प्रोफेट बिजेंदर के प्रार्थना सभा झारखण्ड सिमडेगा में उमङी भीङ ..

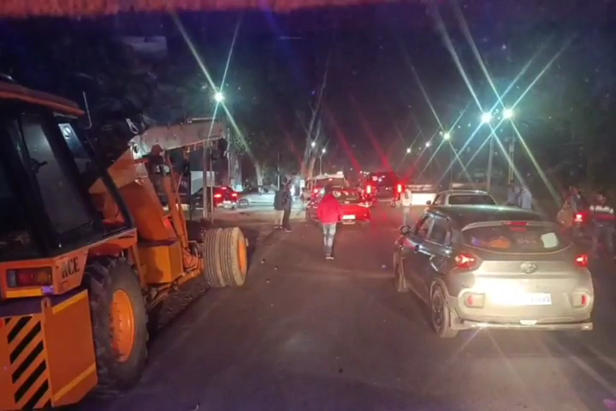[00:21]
पुलिस क्लब के पास में और आप देख सकते हैं कि जितनी भी गाड़ी आ रहे हैं सबको पुलिस क्लब में ले जा रहे हैं और